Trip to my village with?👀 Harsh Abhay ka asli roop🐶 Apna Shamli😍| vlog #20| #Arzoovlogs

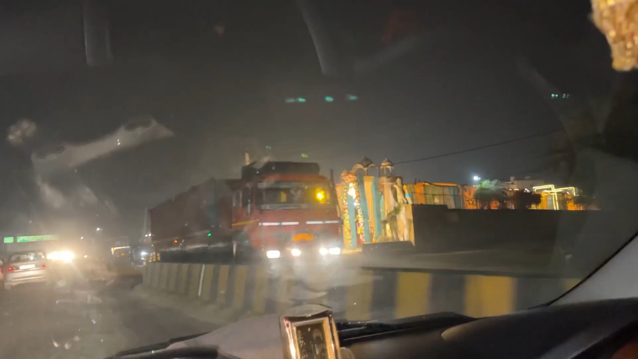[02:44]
ये वो बैंकेट हॉल में जिसमें मेरी शादी हुई थी,
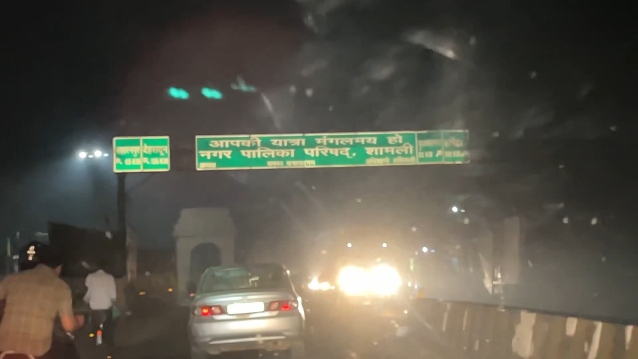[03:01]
नगर पालिका परिषद शामली में आपका स्वागत है